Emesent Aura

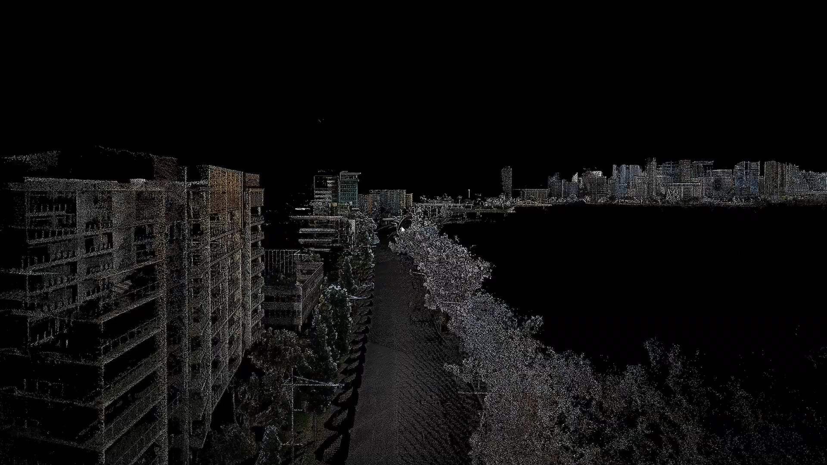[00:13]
Aura is the perfect companion software to hover map,
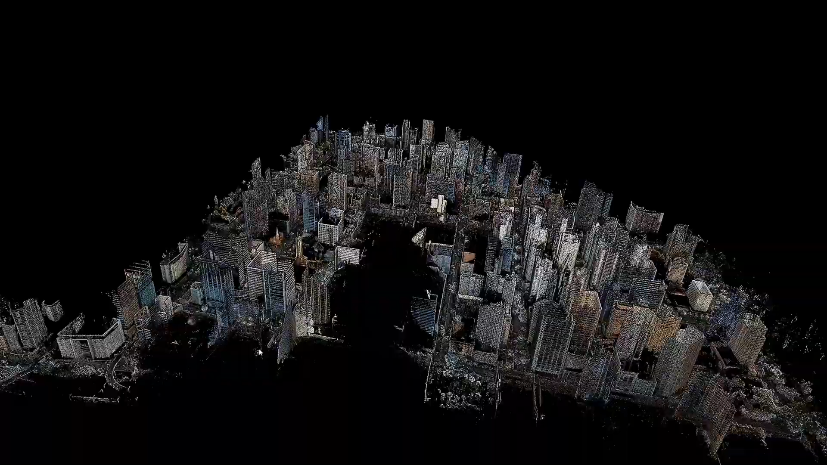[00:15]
creating rich data which can now be visualized in exquisite detail,
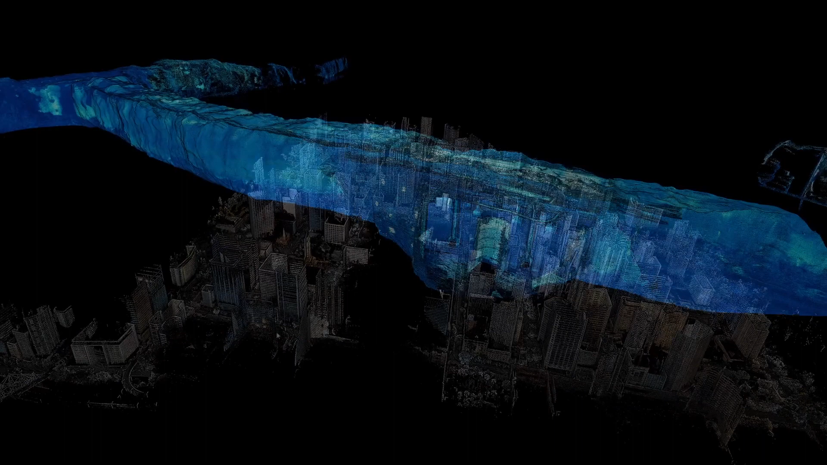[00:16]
allowing customers to really visualize this data from very challenging places and derive insights in different ways.
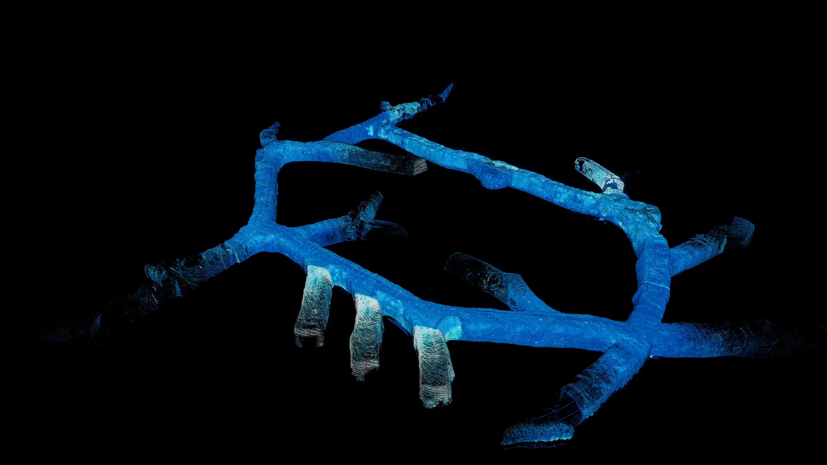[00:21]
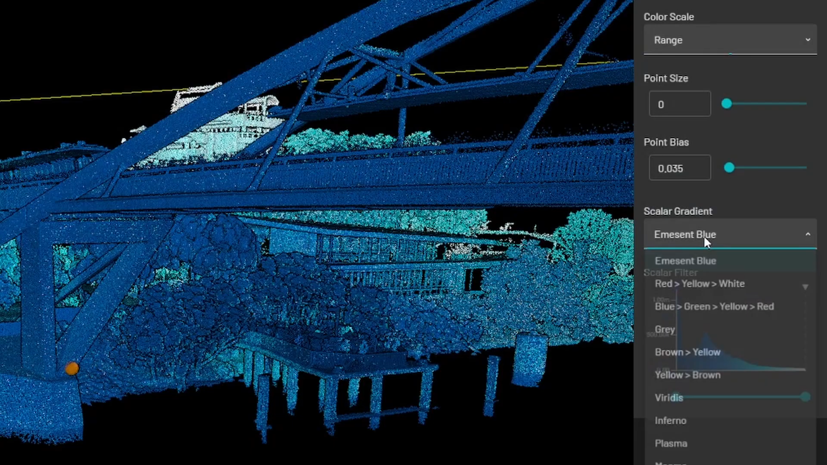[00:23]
This latest version includes a number of really great improvements, which makes it even easier to visualize and process point clouds.
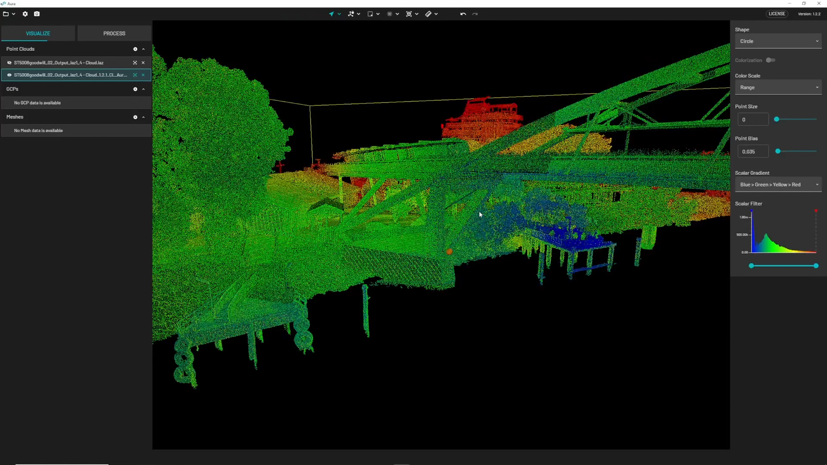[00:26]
So the first big improvement is actually something under the hood that you won't necessarily see, but makes a big difference to the quality of the point cloud.
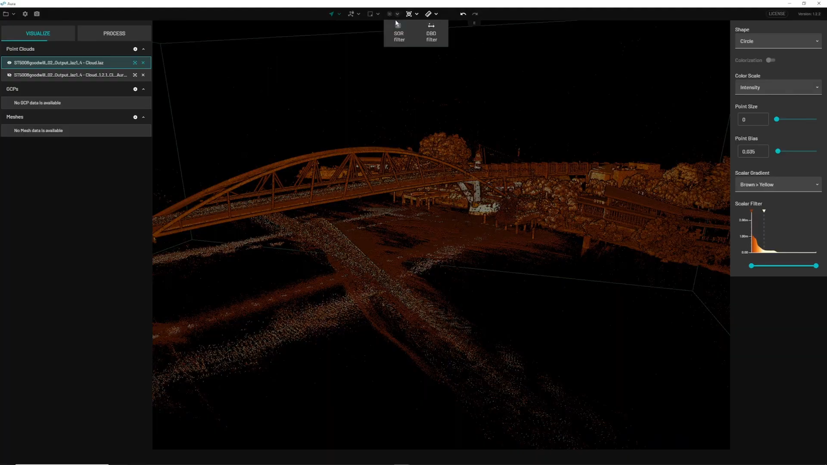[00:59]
We've improved those filters and we've also made them more automated now.
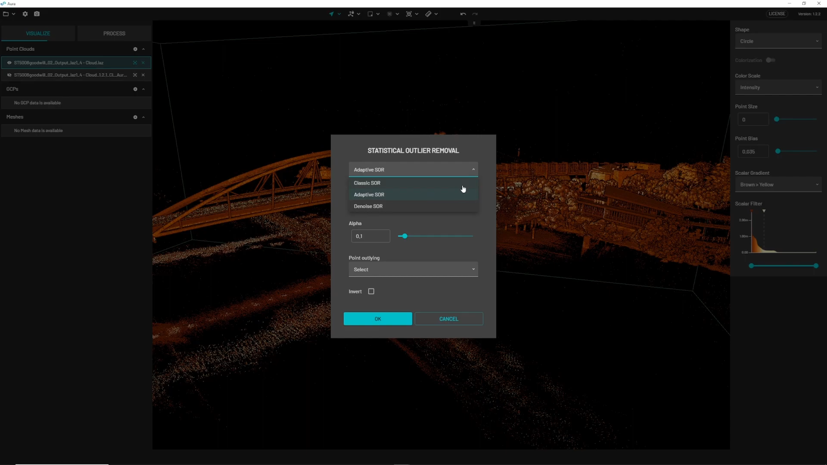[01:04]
So instead of having to go and apply filters after the SLAM processing engine is completed, those are built in with some default parameters.
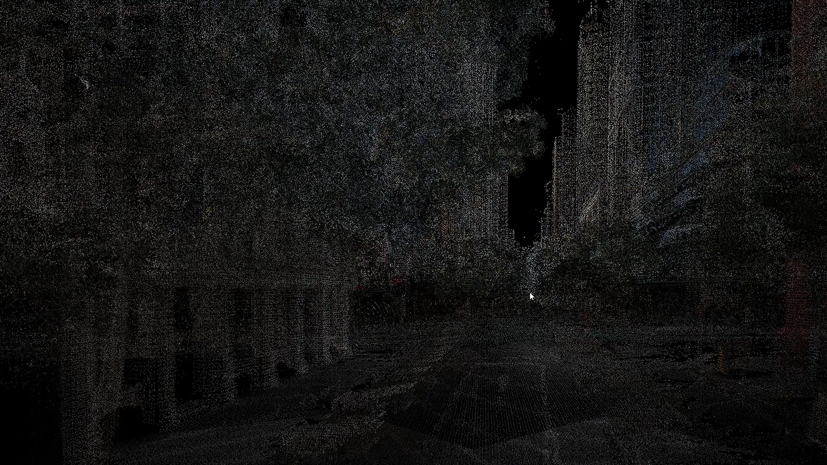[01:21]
As you know, you can generate great looking colorized point clouds with hover map, with our true color add-on.
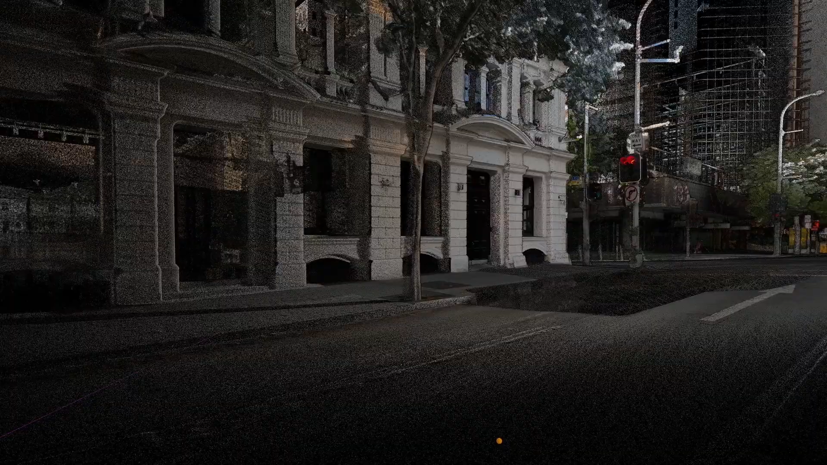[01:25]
And now with the latest version of Aura, these point clouds look way more realistic and you can determine new detail,